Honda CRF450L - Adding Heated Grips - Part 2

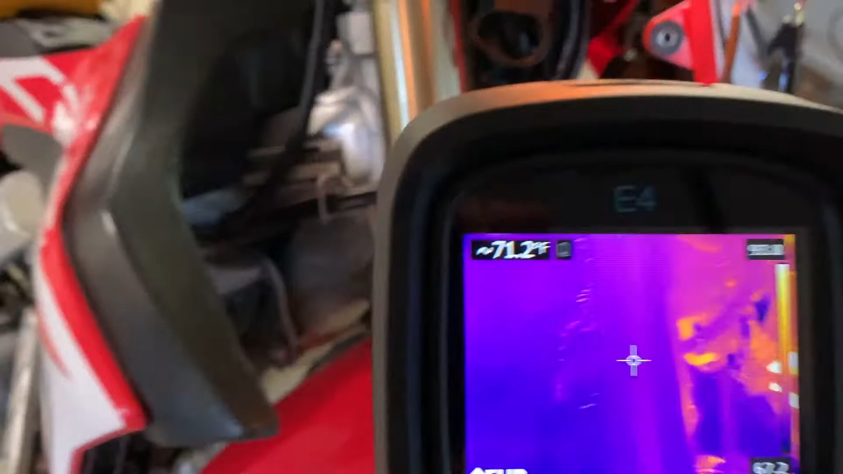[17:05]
So let's see. There's our connector wire coming down the back.
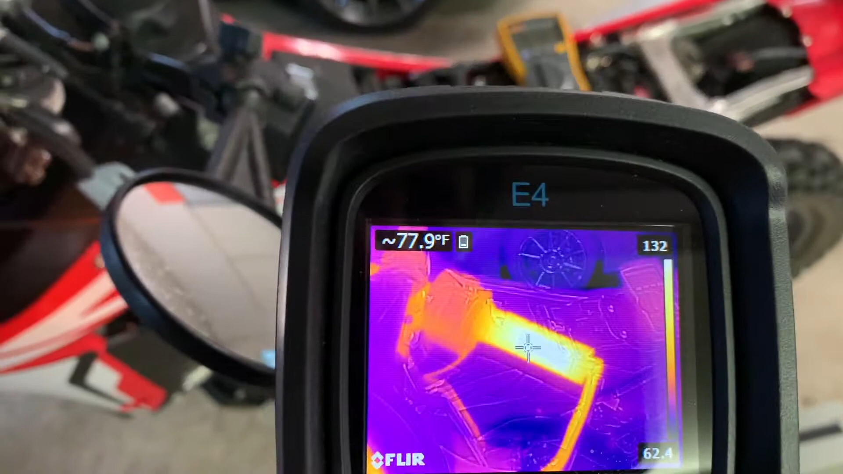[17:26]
On screen: spot 77.9°F
Okay. So that one has warmed up a bit more.
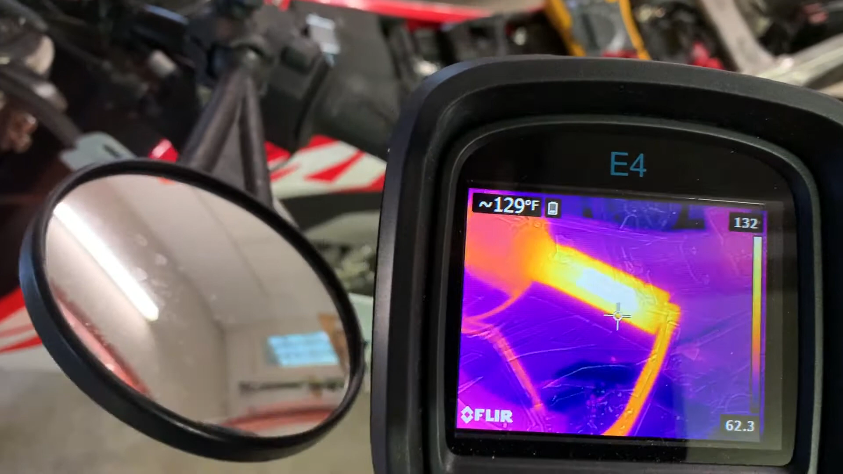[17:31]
On screen: spot 129°F
I'm seeing 130. I think I saw 132 there somewhere. 132 degrees. Yep. And this side.
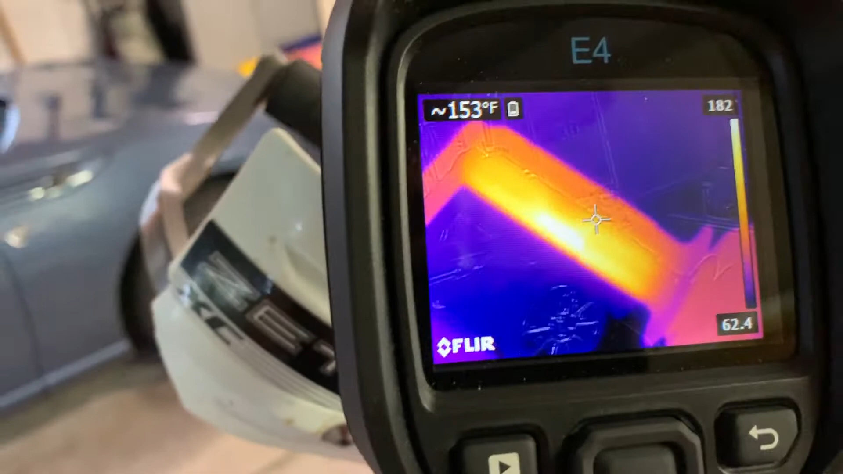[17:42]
On screen: spot 153°F
185, 186. I think that's probably about where it's going to top off.
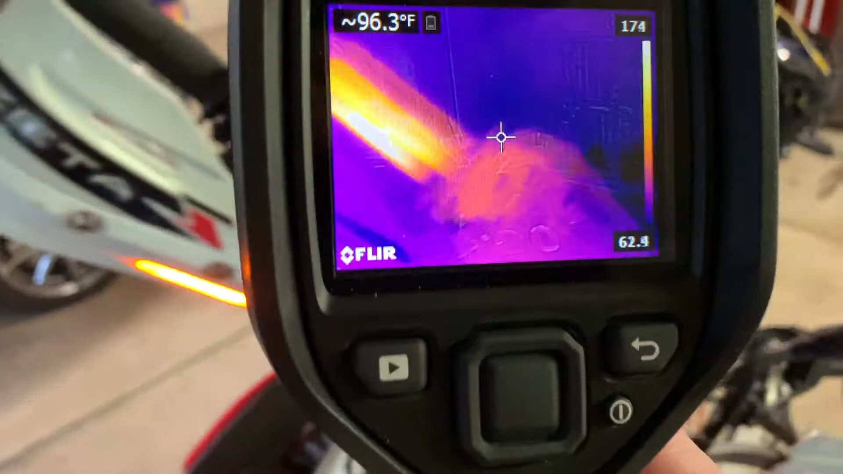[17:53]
On screen: spot 96.3°F
So it's a little disappointing, uh, that the, that the grips are such uneven temperatures.
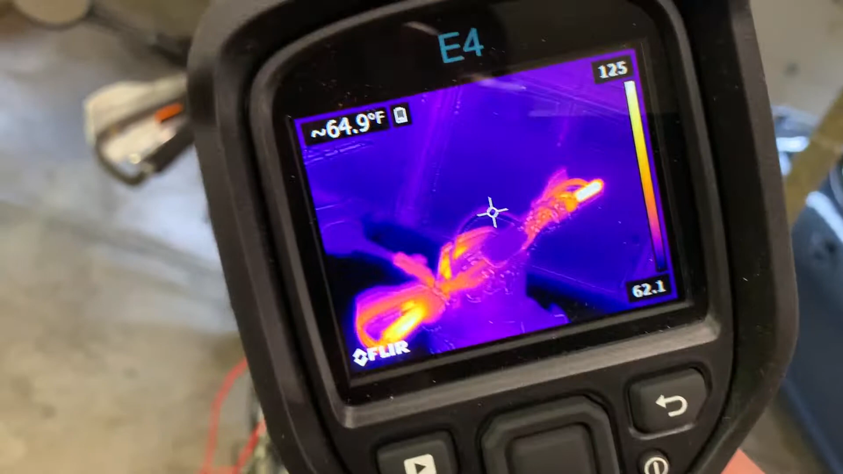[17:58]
On screen: spot 64.9°F
I've got an idea. Um, cause this, I tell you, you know, let me set the forward looking infrared down here.